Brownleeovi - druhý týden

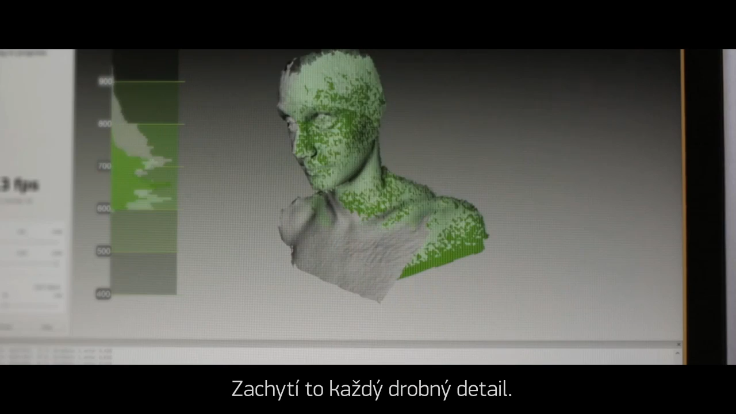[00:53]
it picks up every kind of little detail I think that's the key thing so you know you kind of see the